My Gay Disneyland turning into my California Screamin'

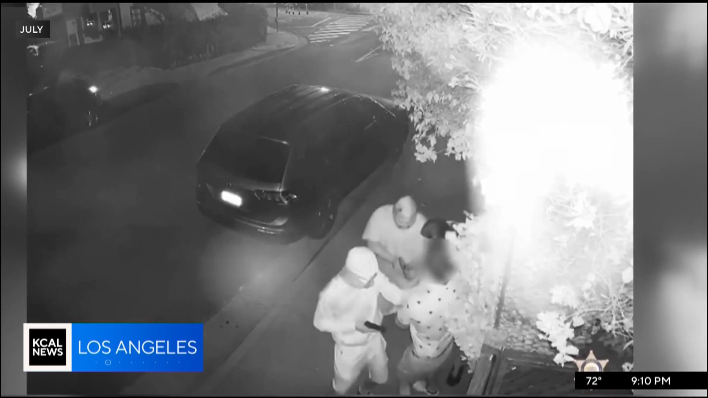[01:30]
This robbery comes after another scary encounter last month in the 800 block of Larrabee Street. Just look at the security camera video. Investigators say the three suspects got out of a black SUV, pushed the victim against a fence, in their hands a handgun and rifle. Deputies say the suspects dug through the man's pockets, taking his cell phone and wallet, before kicking him to the ground. It's another reason why Strasberg says he won't walk anywhere at night. I used to go for a passeggiato and after dinner walk every night through my neighborhood.